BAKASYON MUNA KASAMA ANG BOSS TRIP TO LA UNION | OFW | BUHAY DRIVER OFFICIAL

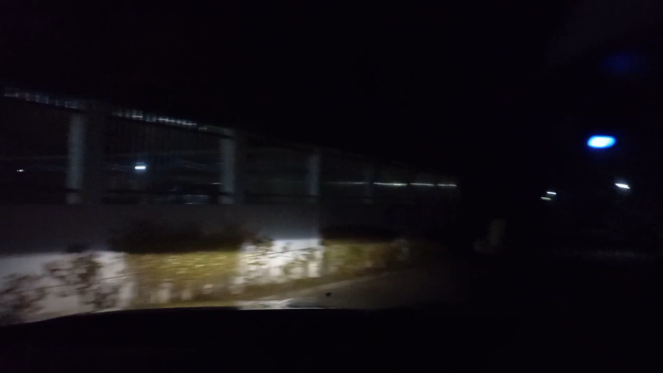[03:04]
So, madilim dito mga kagulong. Hawa mo. Medyo mo daan. Sabi siya, lalabas eh. Pagdating ko eh. Ayaw niya daw lumabas eh. Dapat kasi. Kaso, nabusog si ma'am.
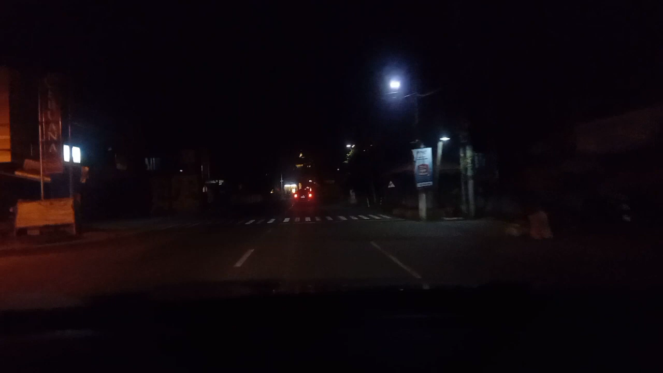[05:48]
Ayun, mabuti. Alright, ayun, tindahan bukas pa.